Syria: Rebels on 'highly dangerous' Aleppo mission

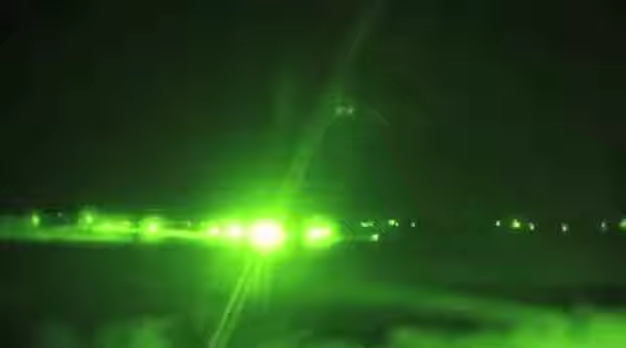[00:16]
We joined a convoy on a highly dangerous mission to Aleppo, driving around army checkpoints,
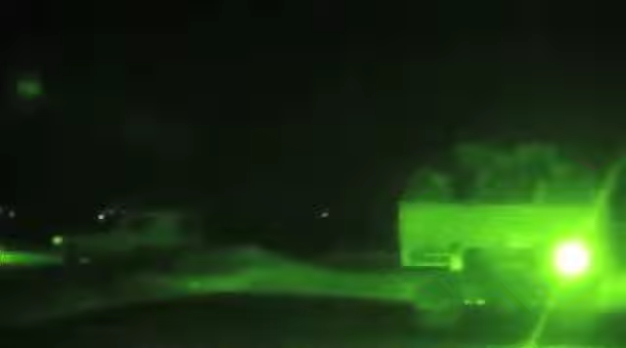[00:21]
sneaking along back roads,
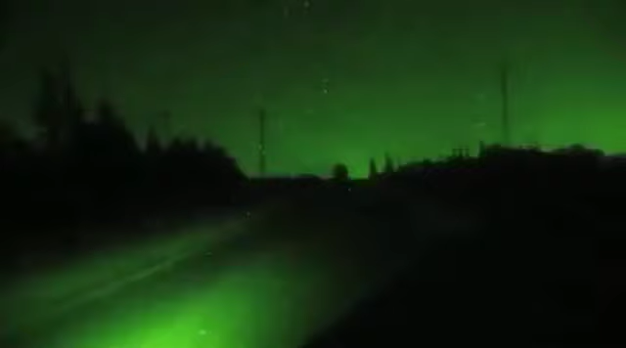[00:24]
headlights off to avoid being seen, passing under the nose of government troops, and into Syria's second city,
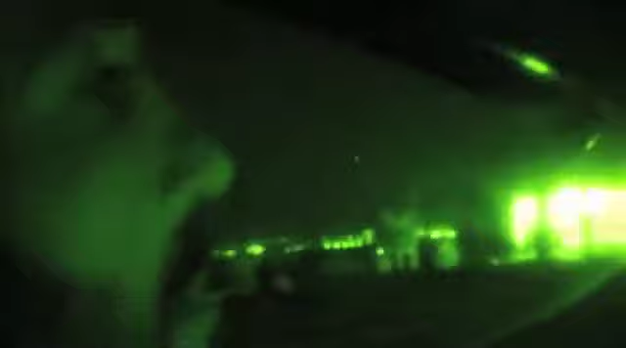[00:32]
where the insurgency has found its loudest voice.
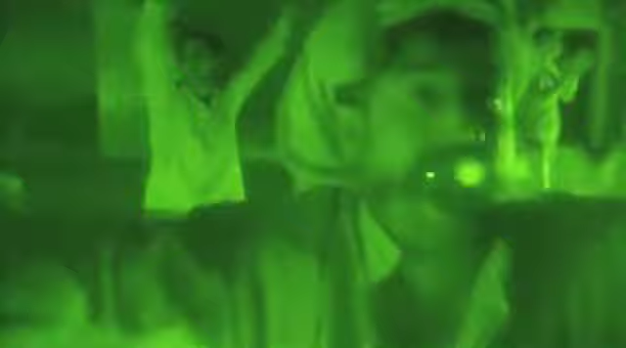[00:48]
Many here are desperate for the rebels to succeed, clamoring for freedom denied by their president.
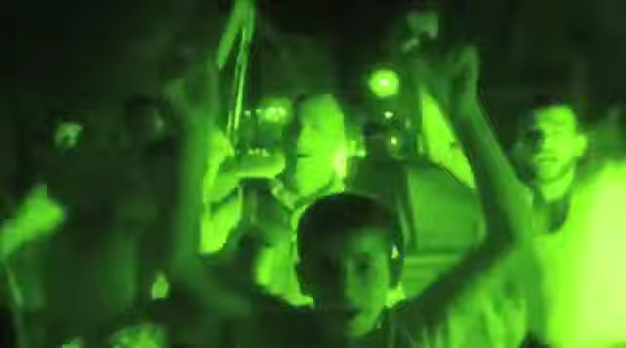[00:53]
But as the rebels take over this district, many fear what you're really seeing is an Islamic takeover.